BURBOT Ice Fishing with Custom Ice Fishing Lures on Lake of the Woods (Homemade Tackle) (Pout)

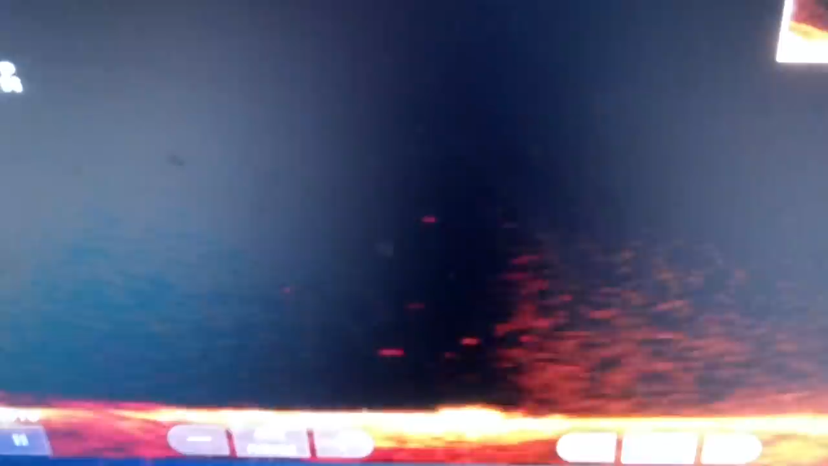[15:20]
Do I keep pounding the bottom when he's coming in? I don't know. Or does that, like, he's already... He's coming, like... I don't see him now. He's into that boulder. Oh, here he comes.